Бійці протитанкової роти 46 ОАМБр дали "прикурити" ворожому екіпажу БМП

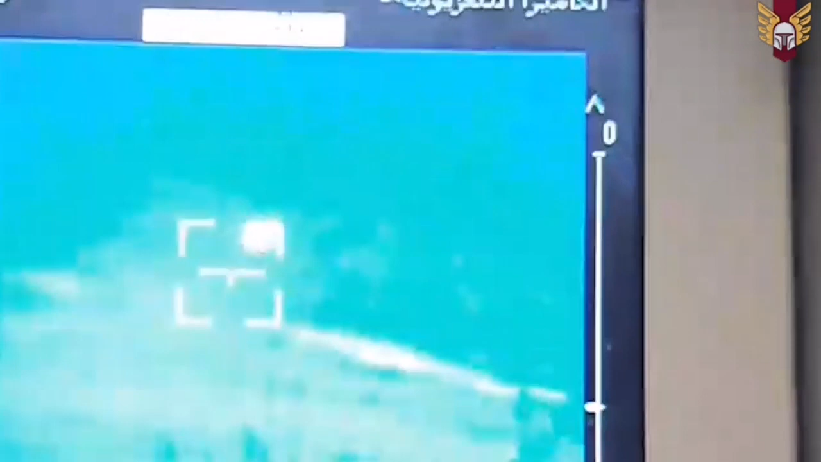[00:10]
сука, що там було? Підвів. Єсть! Де як розбігають?
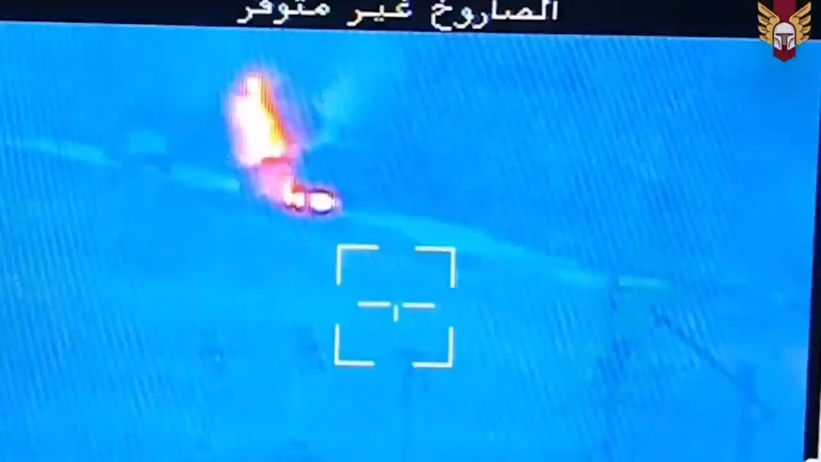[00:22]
Он, за бехою дивіться, далі почала горіти газель.